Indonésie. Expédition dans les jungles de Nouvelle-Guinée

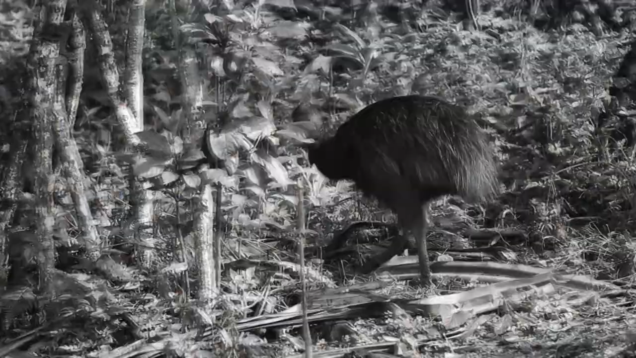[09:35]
Aujourd'hui, ils tirent sur des casuars et des autres oiseaux avec.